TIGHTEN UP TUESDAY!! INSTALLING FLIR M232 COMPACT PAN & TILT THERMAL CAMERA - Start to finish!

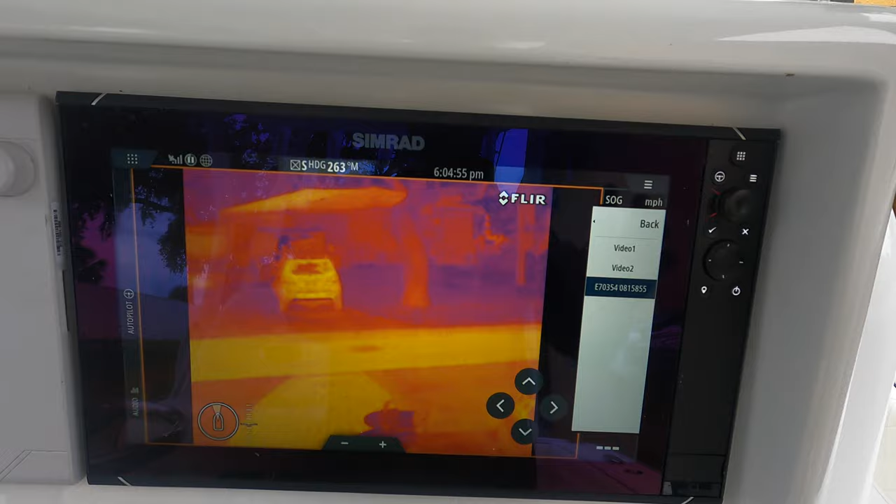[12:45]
so right now as you can see it's on right now um i just set it up but you have video one video two and this is your source that's
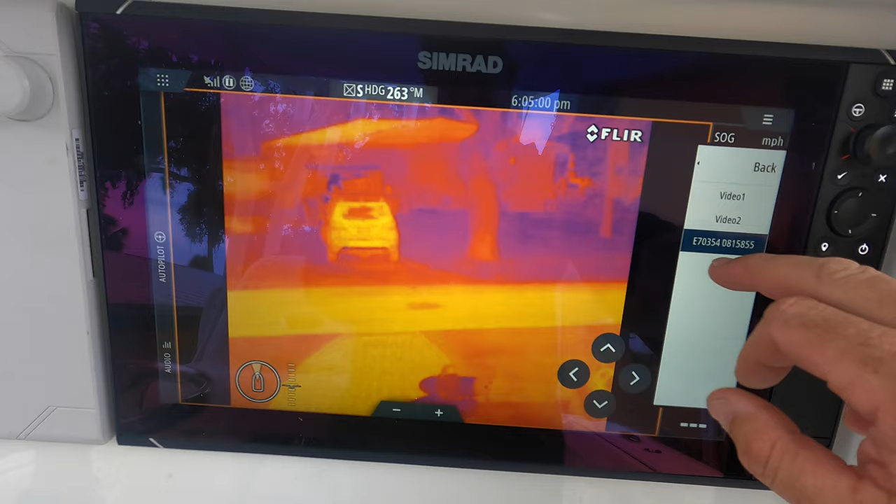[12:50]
your uh ethernet ip address source it's going to give you that option when you select it you select that and it automatically boots up the camera and there it is really
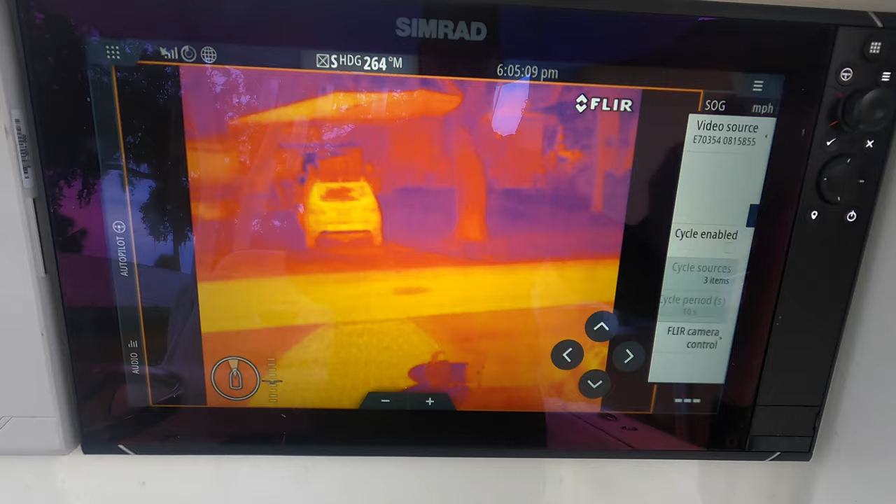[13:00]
cool you can also do all kinds of stuff with your familiar controls here you can toggle the color scheme to all the different colors
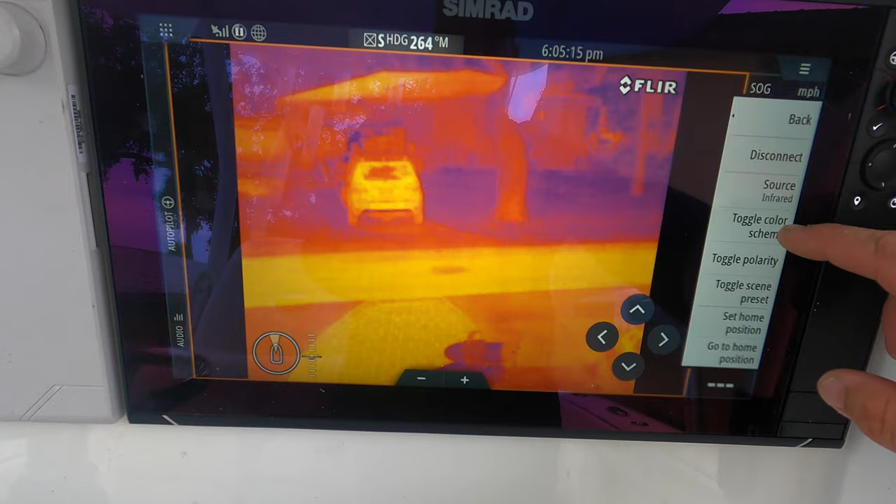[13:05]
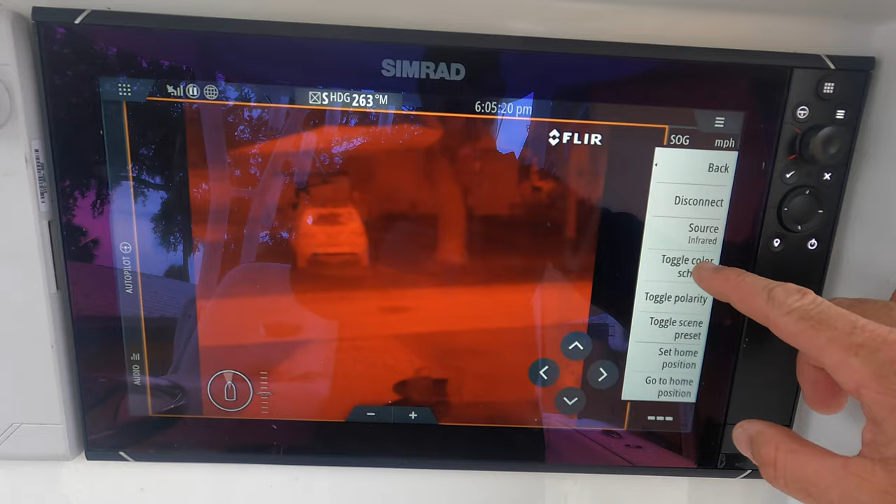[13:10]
which it has plenty i was just doing this because it's nice and bright you can scroll it all around with the
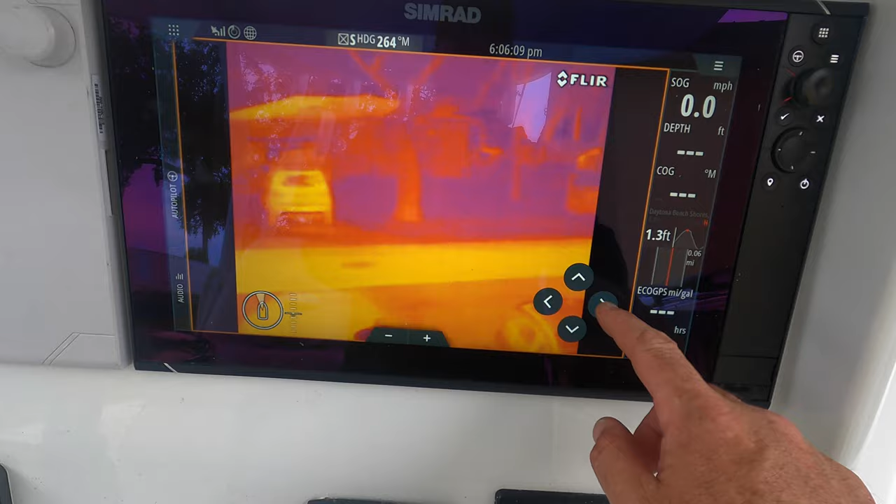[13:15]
buttons it's pretty cool it moves all around it's really an awesome thing
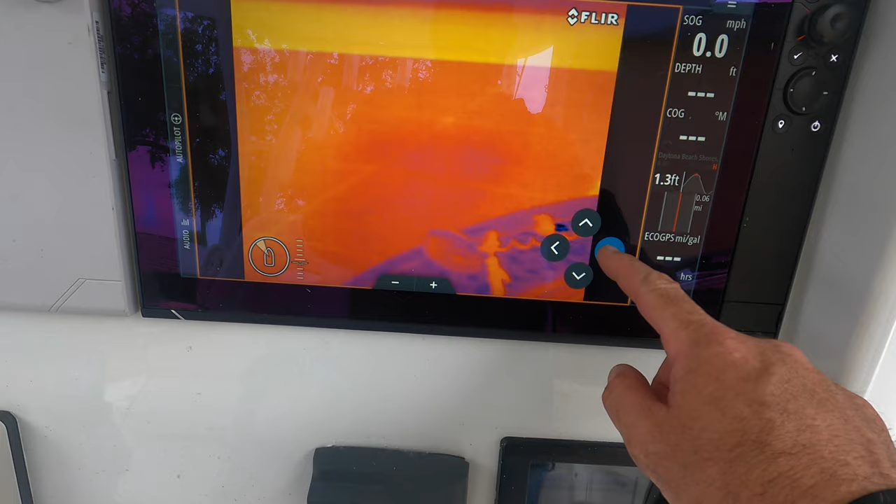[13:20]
you can set it up to where you like it to be set just by hitting
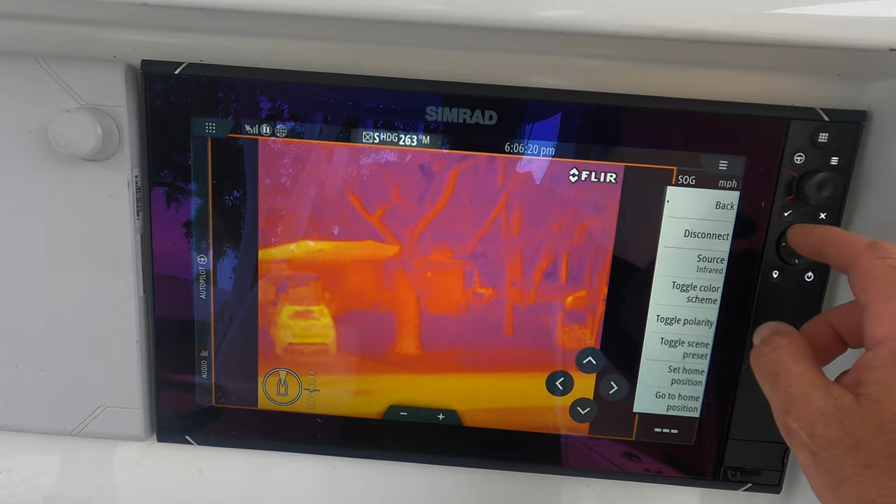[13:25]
the um you can go to home position which it's set back to home and
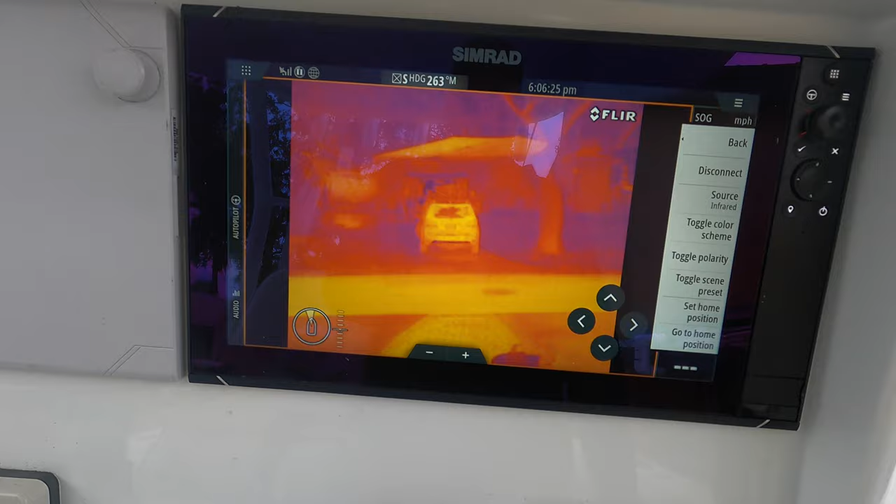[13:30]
you can adjust all that on the fly all kinds of cool stuff you can do